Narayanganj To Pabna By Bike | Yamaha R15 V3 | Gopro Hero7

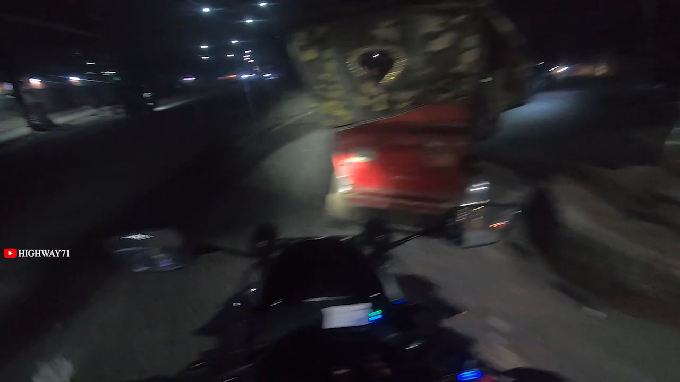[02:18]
দেখতে পাচ্ছেন নারায়ণগঞ্জ শহর ক্রস করে আমি এখন চাষারার উপর দিয়ে চলে যাচ্ছি সাইনবোর্ডের দিকে। তো আর আমার কমিউনিকেটরের চার্জ নেই, এদিকে সিগন্যাল দিচ্ছে পাও। তো যাই হোক,
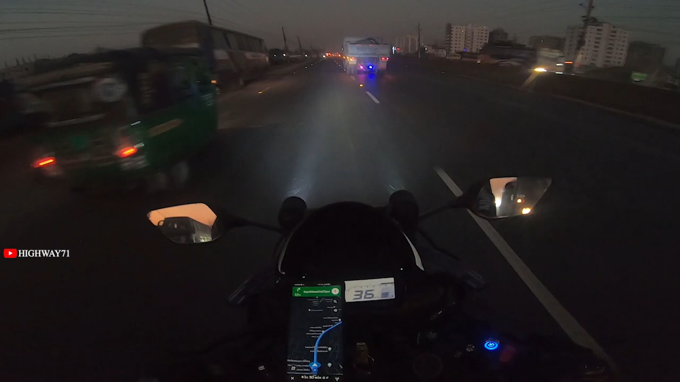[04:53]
দেখতে পাচ্ছেন আমি এখন সামনে কিছু দূর গেলে পরে হানিফ ফ্লাইওভার পাই যাবো। তো